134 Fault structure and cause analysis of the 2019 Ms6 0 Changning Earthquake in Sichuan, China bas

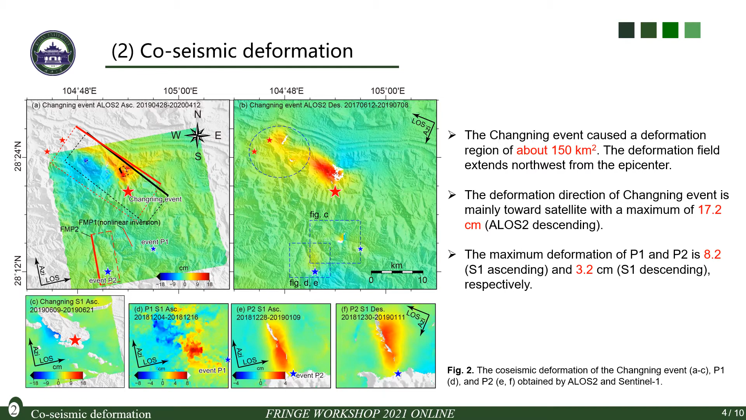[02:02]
The Changlin event caused a maximum deformation of 17.2 centimeters. We obtained two fault models for the Changlin event.